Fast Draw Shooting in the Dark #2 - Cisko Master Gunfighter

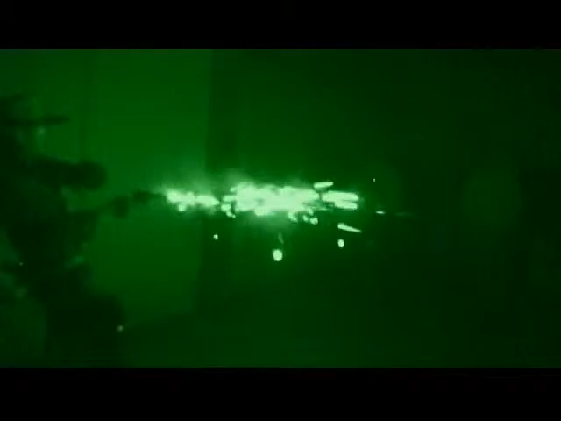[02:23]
The speed is still there but his shots are consistently low as he transitions to the second target.
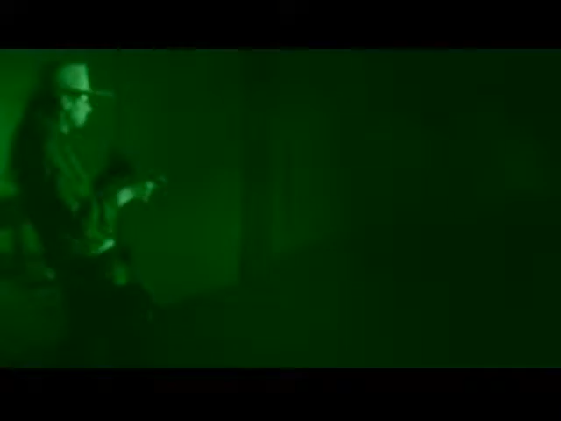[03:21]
All four. Yeehaw. And there it is. That's good. We're done. In point 89.